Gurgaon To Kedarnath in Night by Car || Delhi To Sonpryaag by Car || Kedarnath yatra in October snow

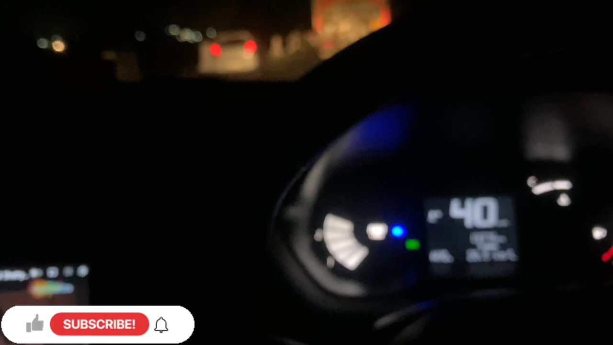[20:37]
देखो 250 किलो मिटर 8 गंटे 3 मिनट का रस्ता
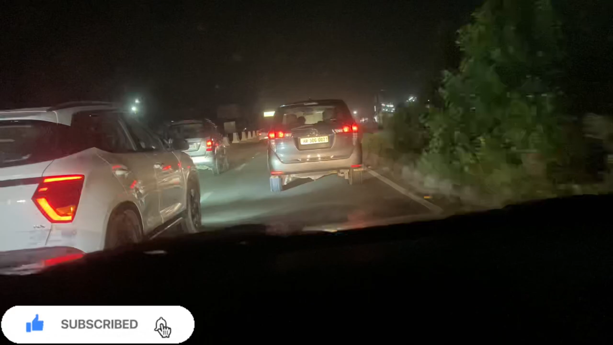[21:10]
से पहले जो टोल टैक्स पड़ता है वह आ गया हरिद्वार तक का लाश्ट टोल टैक्स है
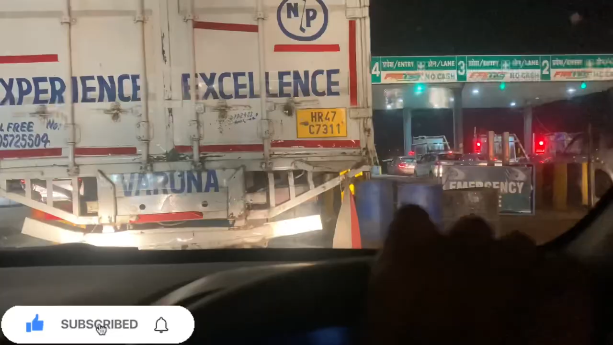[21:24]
दो मिनट से भी जादे हो गई लेकिन अब तक गाड़ी नहीं निकली है हमारी अब इनसे कौन बहस करें रात के टाइम में या तो पांच साथ लड़के आँ है लट लेके इनकी अच्छी डार दहीता पो
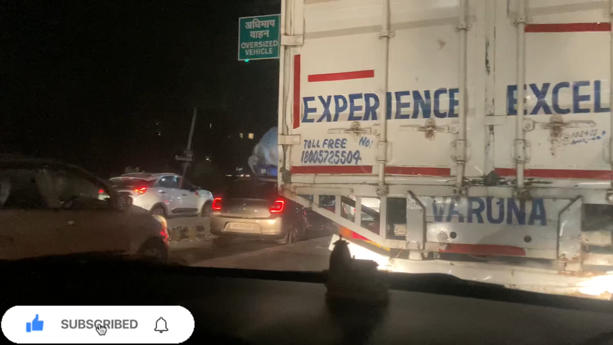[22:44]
एक ट्रक रहे गया बस आके हमारी नमबर है वीडियो
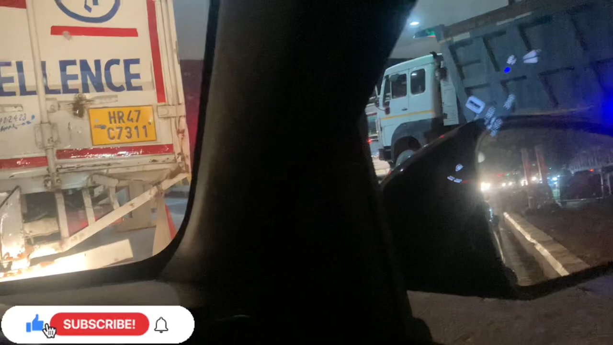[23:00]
के लाश्ट में मैं आपको सारे टोल्टेक्स के चार्ज और कहां का टोल्टेक्स पड़ता है सारी जानकारी आपको दूगा एक एक विल बुल जुड़े नहीं है हमारे साथ केतार नात की यात्रा में
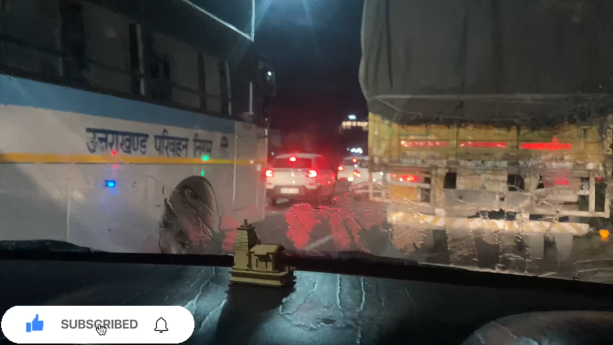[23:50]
बुरा जाम लगा हुआ है रात के टाइम भी हरकी पैड़ी पर टाइम हो गया है तस बज़ के इकतिस मिनट
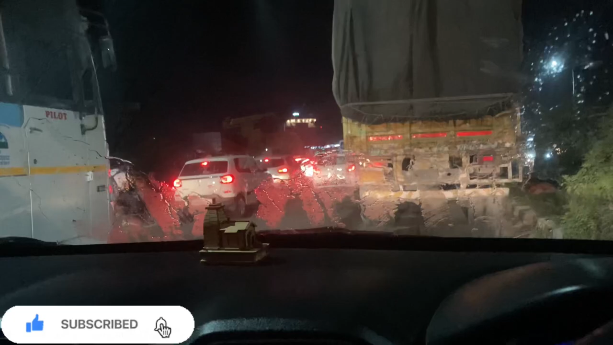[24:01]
करीब पंद्रा मिनट से जाम में फशी हुए है अभी
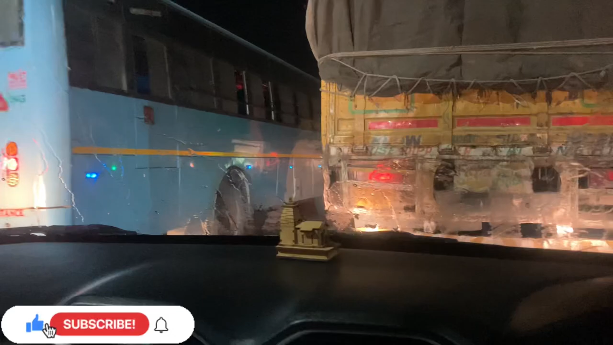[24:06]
एक एम्बुलेंस निकलिये हमारी साइड से बहुत तेज रूटर बजाती हुए शायद कोई अमर्जेंसी केश था बताओ कितनी प्रोब्लम होती होगी जाम में
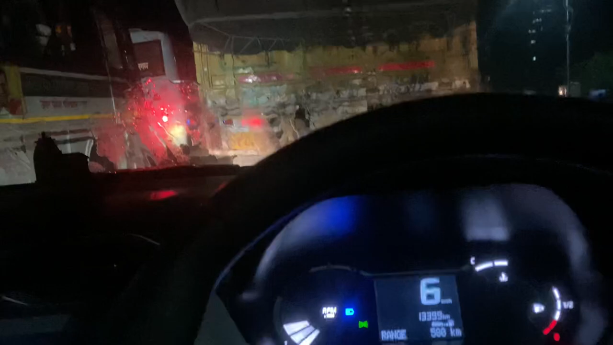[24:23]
और भाईयो अभी रास्ता रह गया हमारा सोन प्रियाक का यहां से
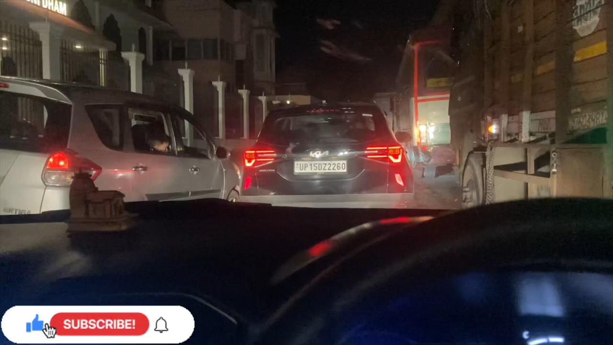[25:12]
गुड़गाओं से लेके यहां तक किवल यहीं जाम मिला
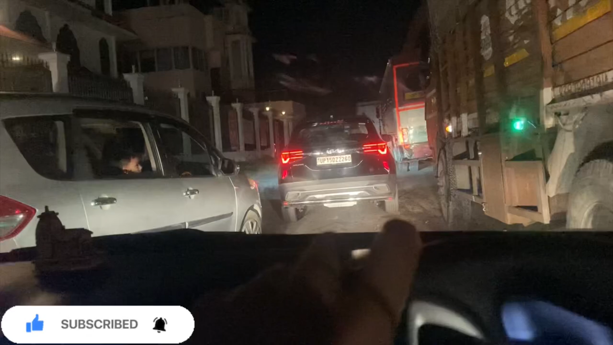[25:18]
है हमें और कहीं जाम नहीं था चार बजे गुड़गाओं से चले थे हम ग्यारा बजगे हैं